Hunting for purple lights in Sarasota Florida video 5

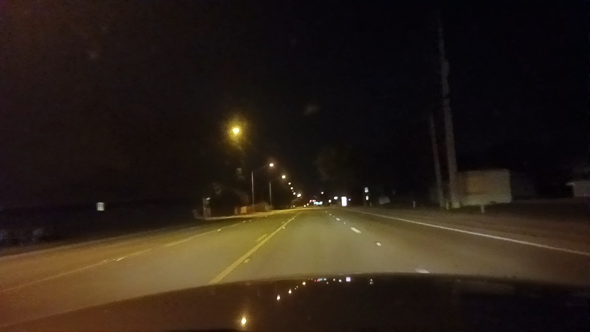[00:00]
Okay, this is probably going to be a shorter video here. I accidentally pressed the stop button instead of the unpause button before, and this is on 17th Street in Sarasota. And this is probably Beneva here. Let's take a right onto Beneva.
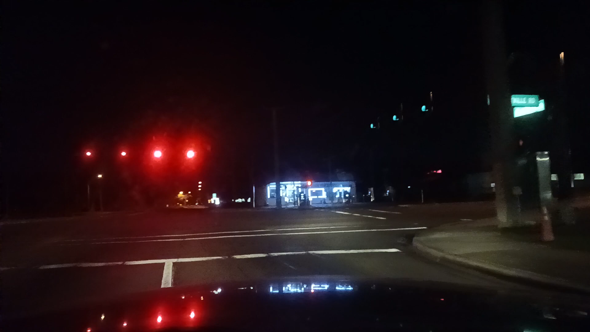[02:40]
Okay, I'm taking a right here on Fruitville. Going westward, and then we're going to take a right when I see Lockridge, I'm sorry.